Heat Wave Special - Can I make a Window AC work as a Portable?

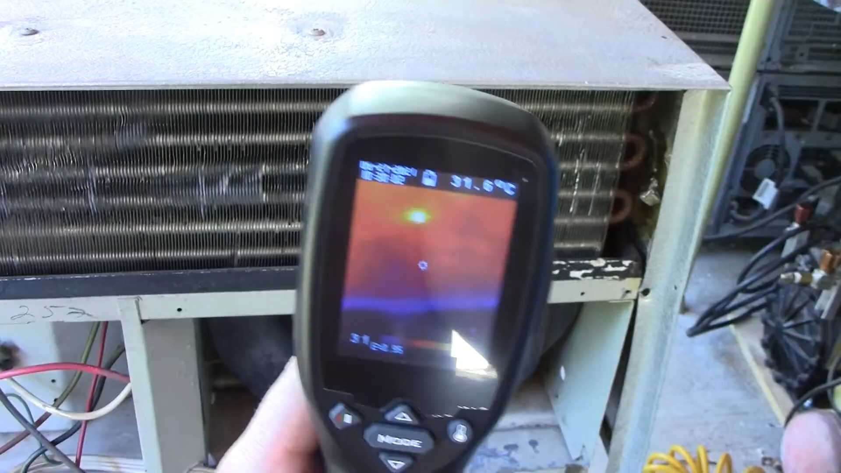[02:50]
On screen: spot 31.6°C
Vaguely. Where are we? There we are. Six degrees.
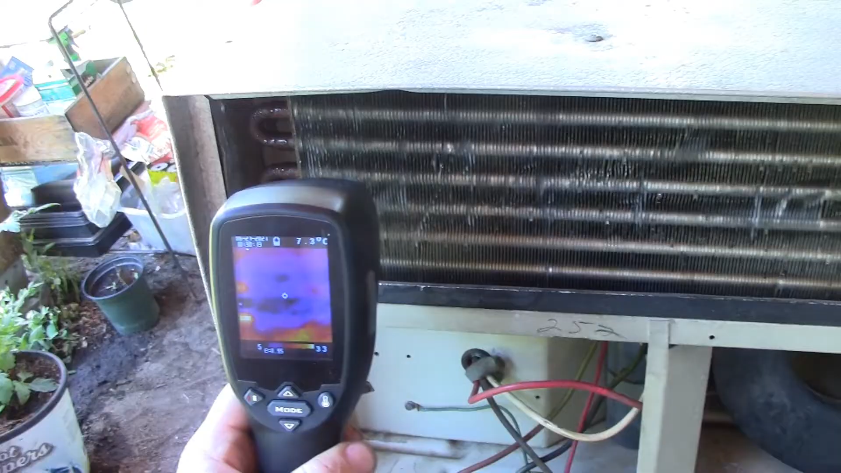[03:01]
About 8.5.
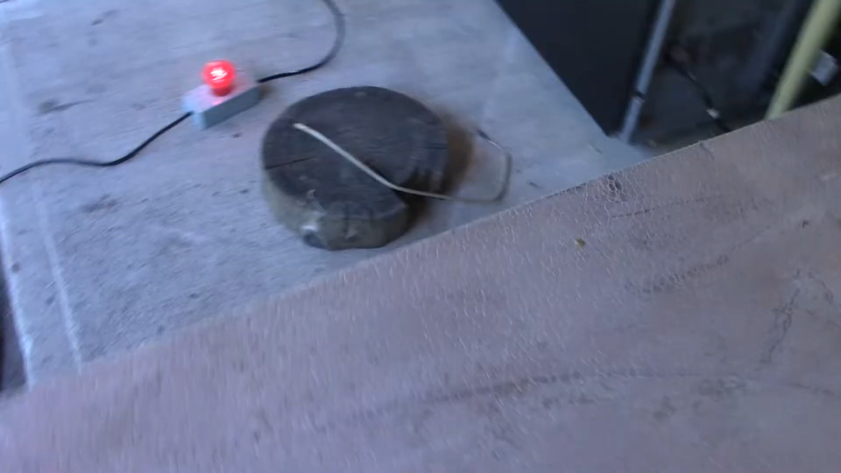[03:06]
And we get on here, on our inlet air.
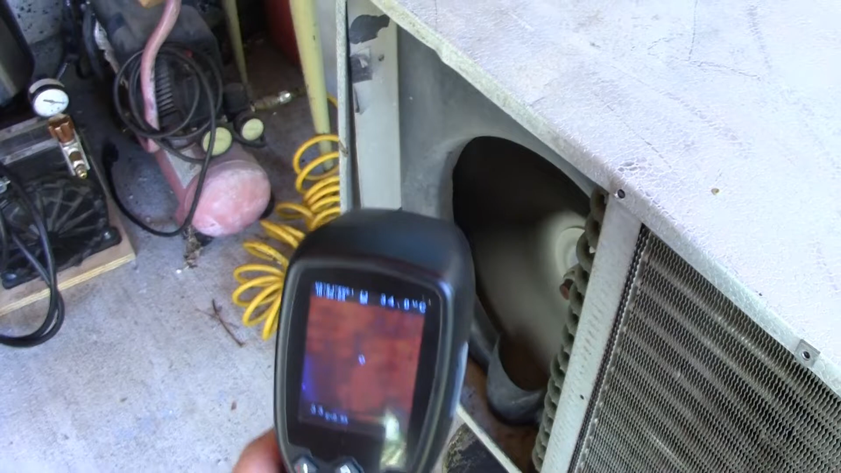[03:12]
About 34, sure. And our outlet. About 46 degrees.
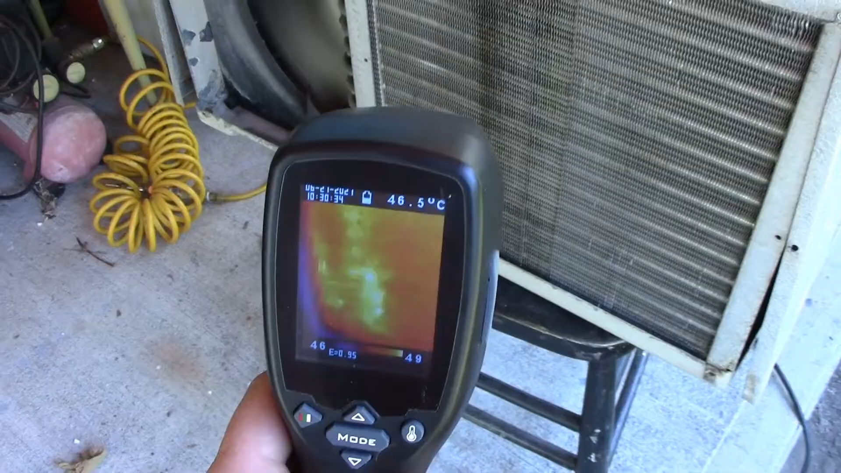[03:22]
On screen: spot 46.5°C
45, 44. Depends on where you are. Okay, that seems about right.
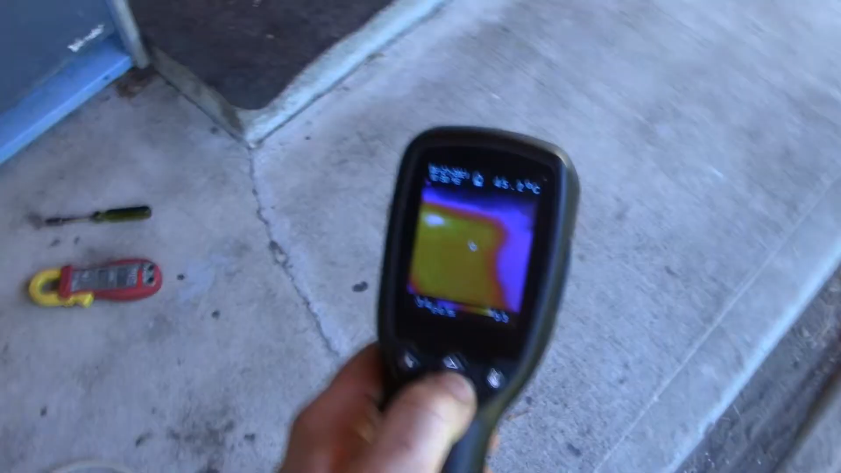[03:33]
Now, let's see what our load is like. And to do that, we have this fancy little cheap amp clamp.
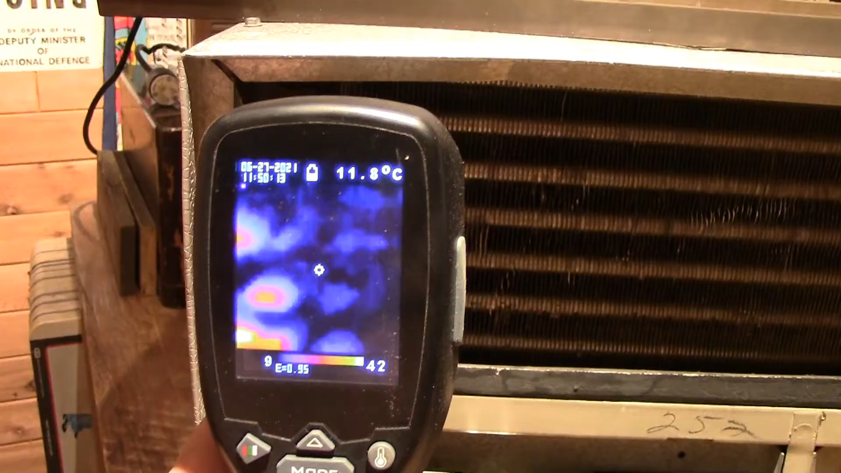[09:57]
On screen: spot 11.8°C
Same thing on this side here as well.
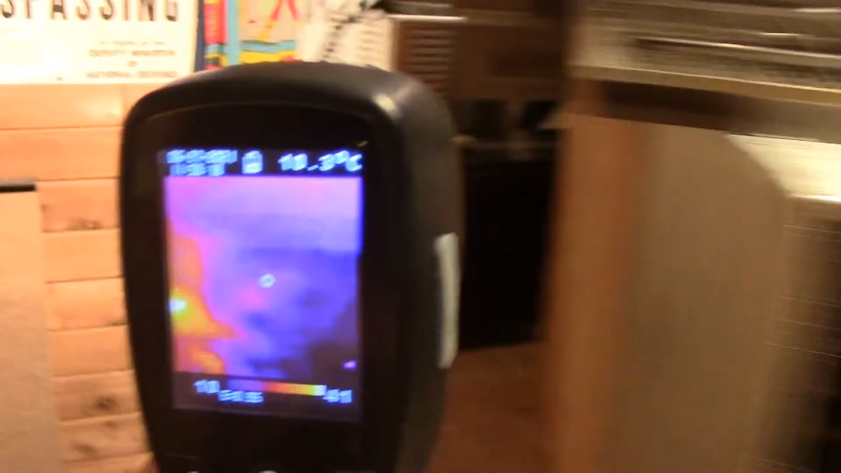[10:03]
So, all right, and our intake air is 33,
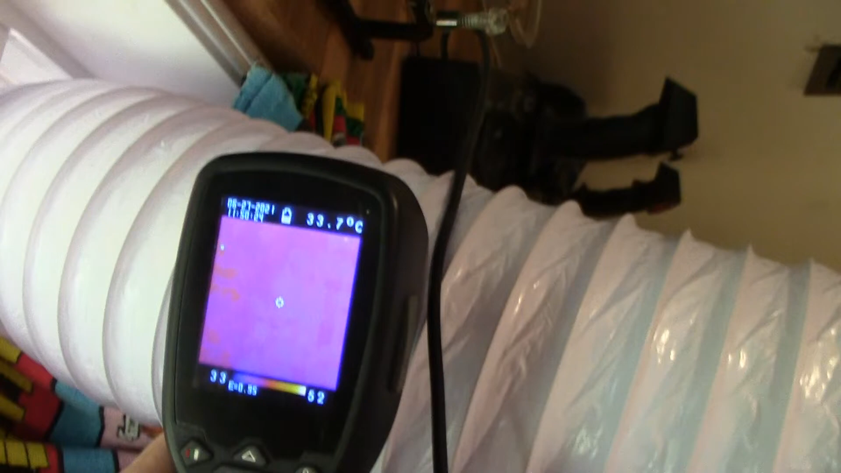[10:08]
On screen: spot 33.7°C
34, and our outlet air,
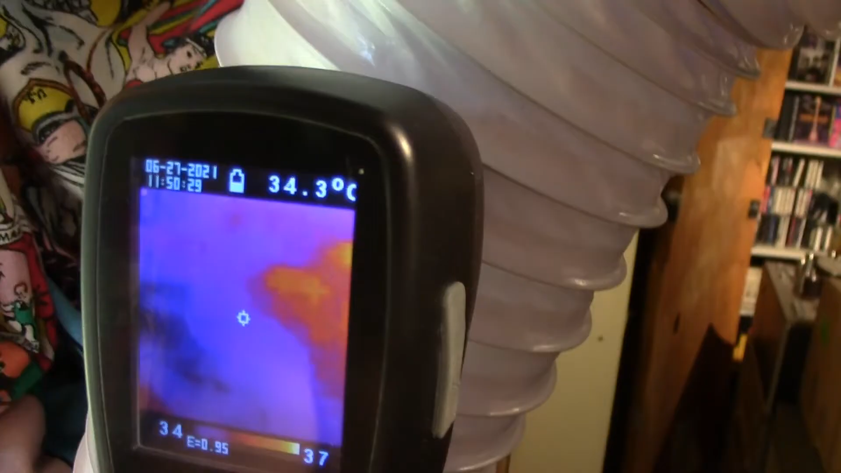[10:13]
On screen: spot 34.3°C
that's hot.
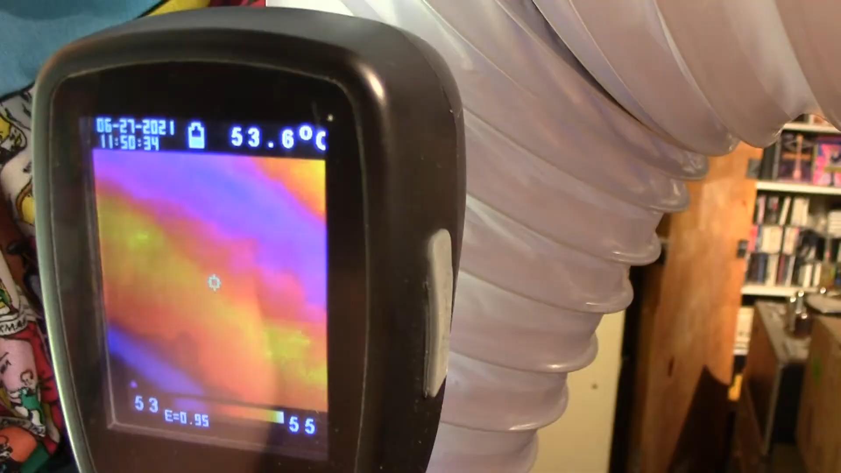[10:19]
On screen: spot 53.6°C
There, 53, 54. Man, this thing must be just on fire.
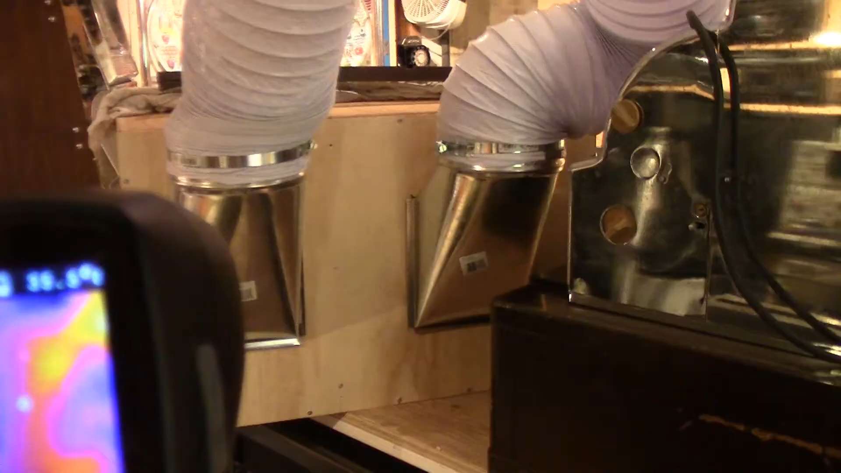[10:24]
Oh, oh yeah, you can see it.
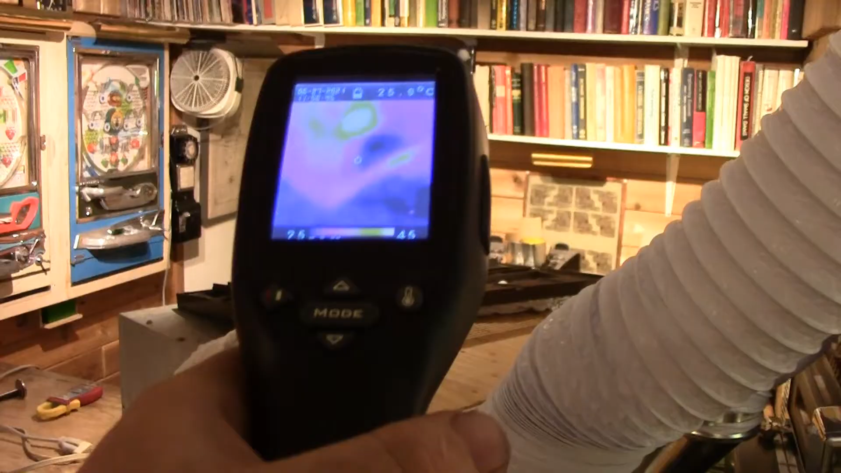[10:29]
Yeah. It's warm. I can see it.